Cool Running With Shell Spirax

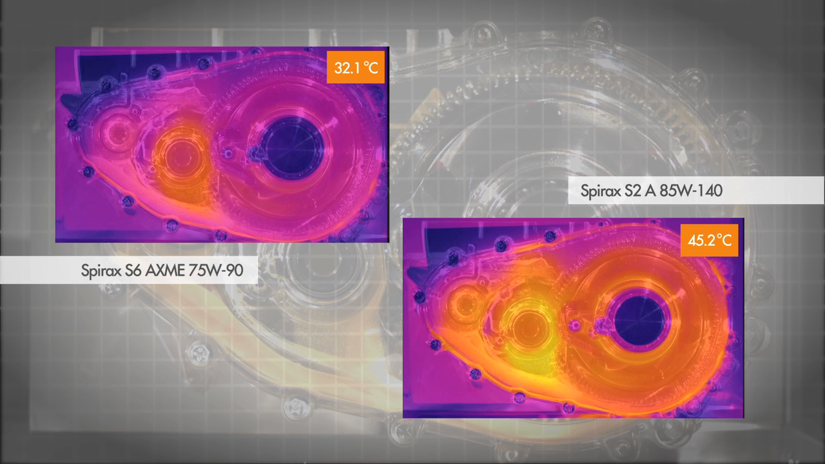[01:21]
The maximum temperature reached using the SAE 75W90 oil was 32 degrees centigrade. After 52 minutes, the input speed was accelerated to 3000 RPM, which led to a further increase in temperature. Once the gearbox is fully warmed up, the temperature of the more viscous SAE
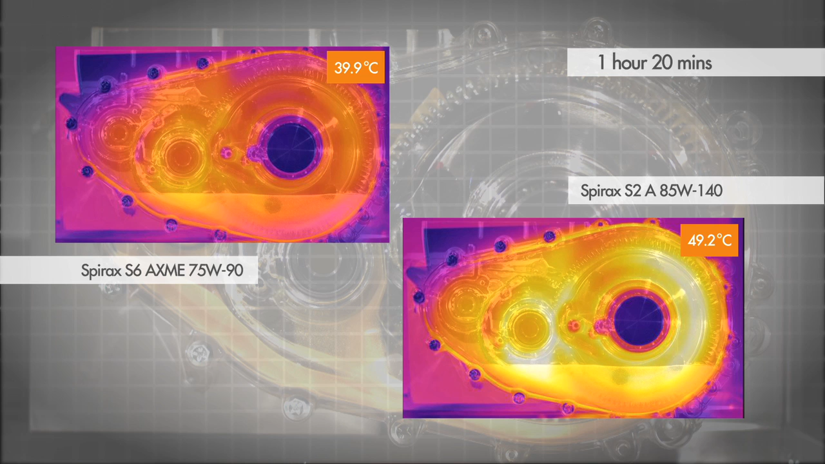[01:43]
85W140 oil is approximately 10 degrees centigrade higher than that of the SAE 75W90.
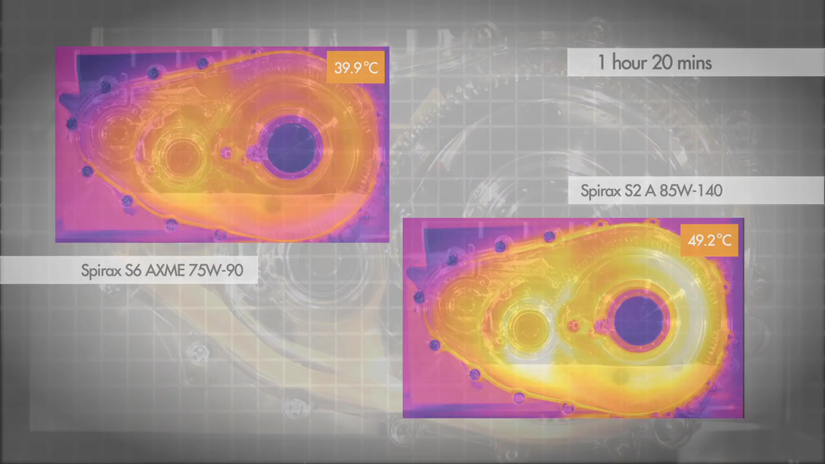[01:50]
This temperature difference is due to the lower friction of the SAE 75W90 oil.